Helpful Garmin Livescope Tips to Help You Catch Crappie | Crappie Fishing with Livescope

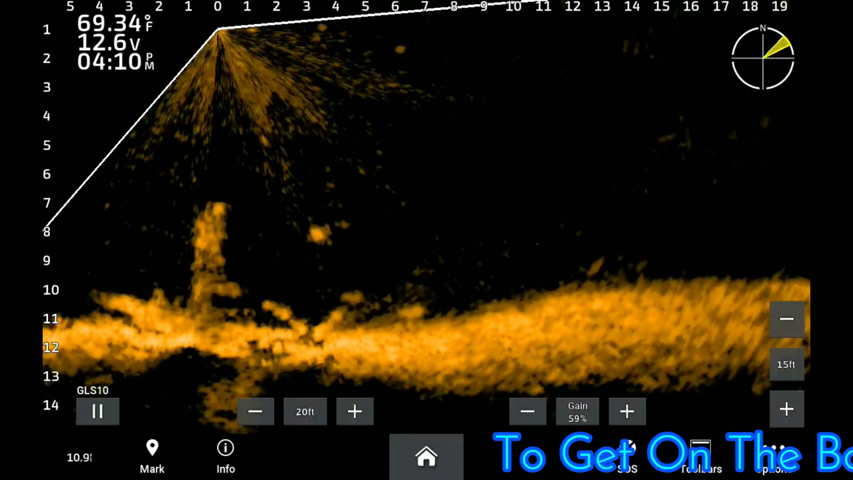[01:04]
On screen: water 69.34°F
you know that I am currently a full-time guide. And those of you that this is the first time, y'all sit back and enjoy some of the great footage. And I will be putting some tips in this video that will definitely help you become a better live scoper.
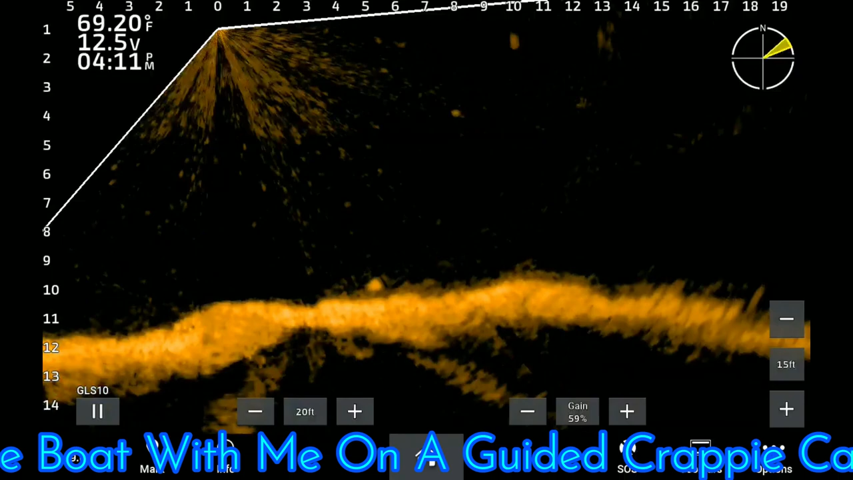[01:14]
On screen: water 69.20°F
And it's just some great footage to see how these fish react. Enjoy.
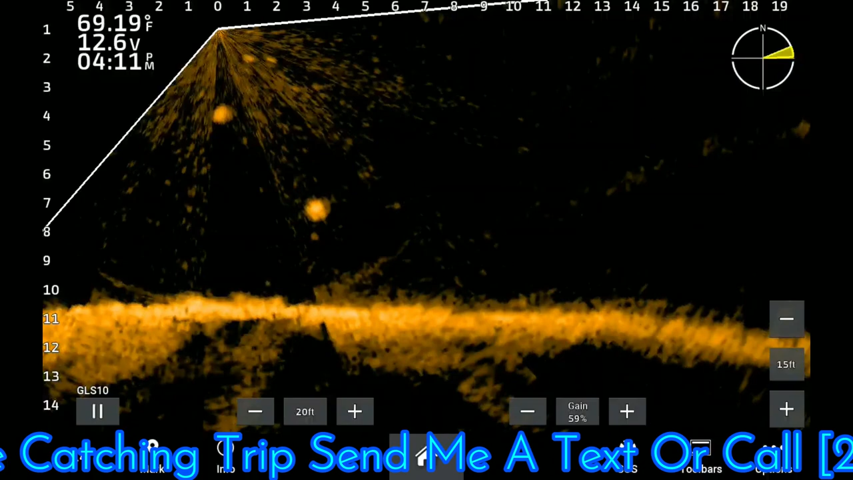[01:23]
On screen: water 69.19°F
Right now, most of the fish are in transition. The spawn is coming up very soon. I'm sure there are some fish in the shallows already, especially the males. But this is my least favorite time to fish because you have to be so versatile to consistently stay on these fish. You know, you see here, I've dug deep into a some structure and got the attention of some fish. Here's an open water fish.
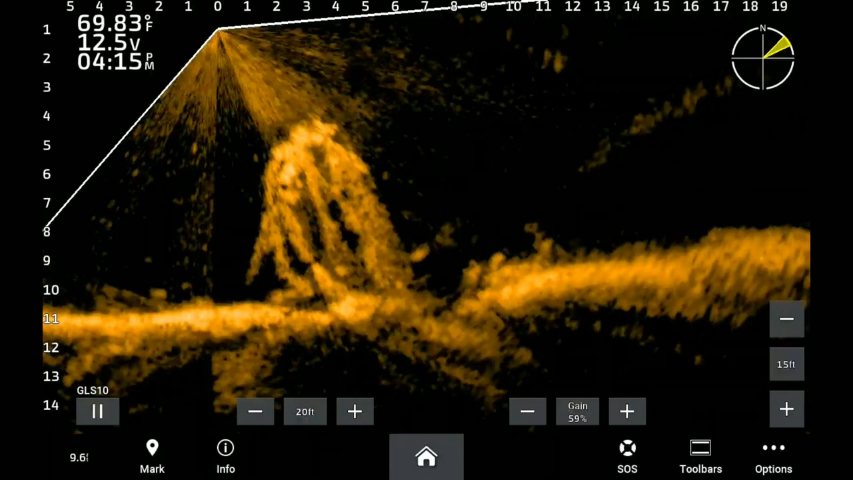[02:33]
On screen: water 69.83°F
This is the time of year to possibly catch your personal best because the fish are so laced with eggs. But it's like I did, like I said, you know, you have to be versatile this time of year. You just can't find a solid pattern on these fish. So being versatile and open-minded is the way to go right now.
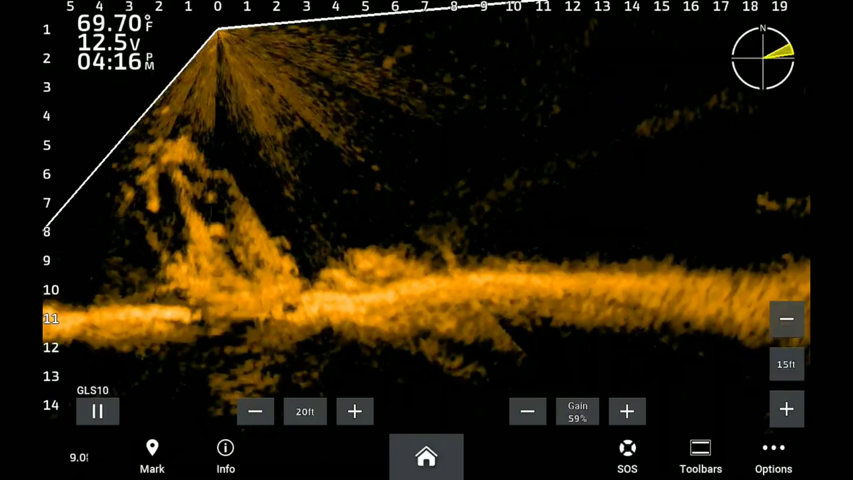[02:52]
On screen: water 69.70°F
Now, I will say this also. I know that you've seen I've had several fish turn away. Now, I did make a change to my jig. I mean, you can't see it. I'm only showing you my helm recording.
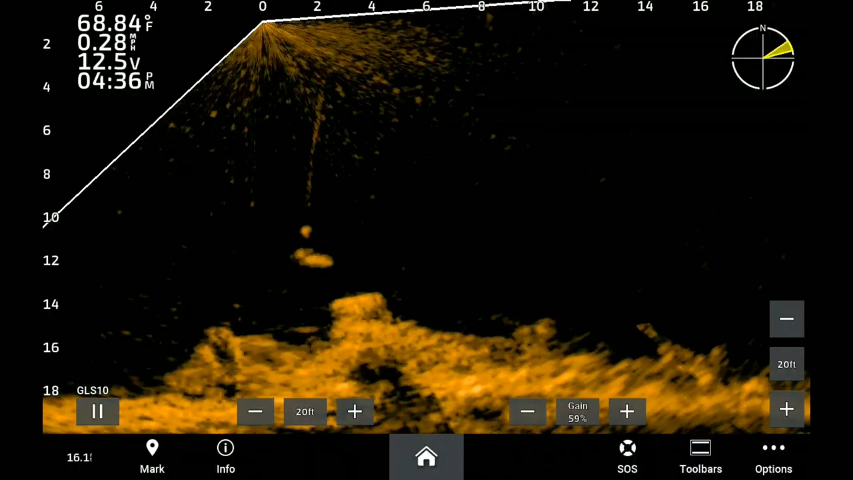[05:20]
On screen: water 68.84°F, speed 0.28 mph
If it's moving slow, move your bait slow. If it's darting around pretty fast, you can speed that action up.
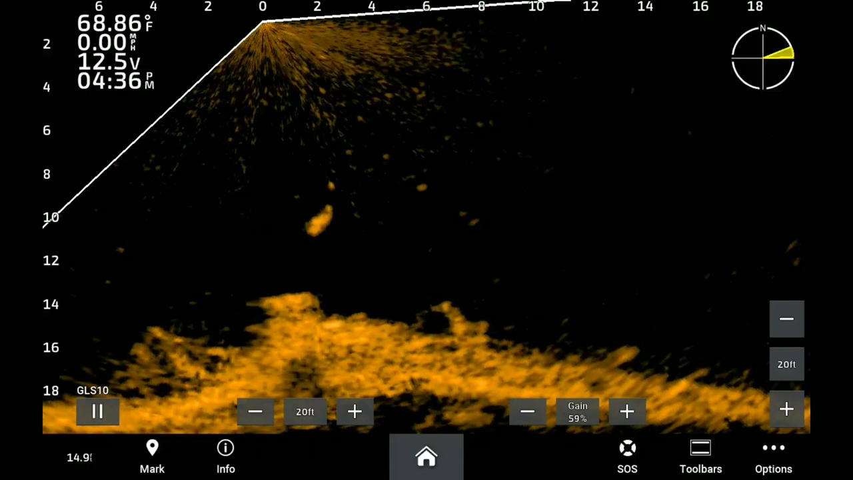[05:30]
On screen: water 68.86°F, speed 0.00 mph
It will help you tremendously entice those fish to bite. Here, if you pay attention, you'll see that I'll back off of this fish. We do have a decent wind blowing too, but if you pay attention to that bottom, like I said earlier, the lake was very busy and I had a pretty good wake coming to me.
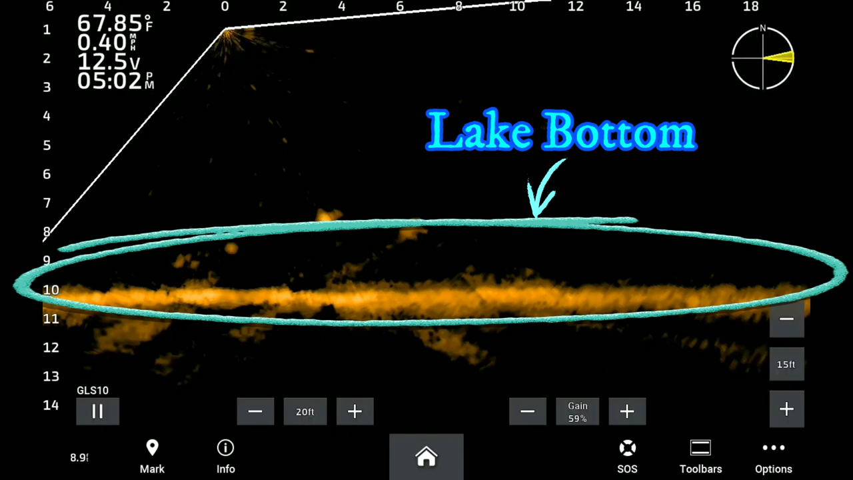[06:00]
On screen: water 67.85°F, speed 0.40 mph
And that wake would create boat slap, and that's something that you don't want to have when you're really close to these fish in this shallow of water. So I allow my boat to drift back. And now that the wave has passed, I'm gonna tip back up to this fish and present my jig to him. Here's another tip. I'm not sure if you noticed just now, I'm having several fish be in open water.
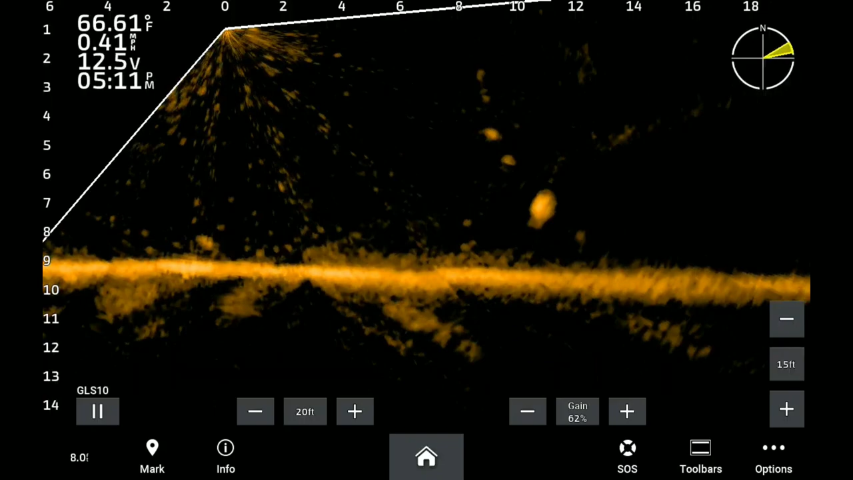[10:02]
On screen: water 66.61°F, speed 0.41 mph
like it's guarding the bigger fish. I'm not sure what that's about. I know it's not a spawning thing because I see it year round. And one thing that I'll do is just go ahead and catch the little fish, get it out of the way, and then target that bigger fish. Sometimes that bigger fish will spook, but you can sometimes track it down,
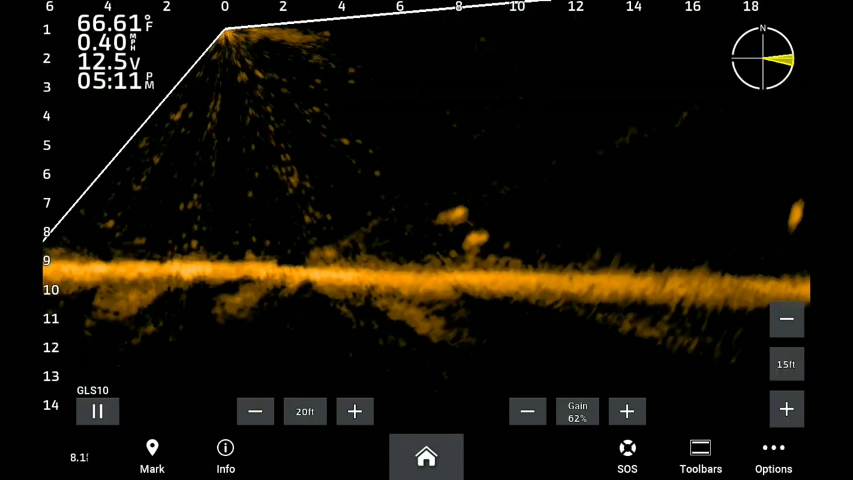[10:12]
On screen: water 66.61°F
which I'll have to do on this one right here. But this is something that you'll have to expect out there. And just taking your time, I mean, enjoy yourself out there. And, you know, you have to let it happen. You have to let it happen. You can't make it happen. You can make it happen by letting it happen. If you try to force it, you know, force your jig on these fish. And it's like I said earlier, look, pay attention to all of the other fish that are swimming, all the little bait fish.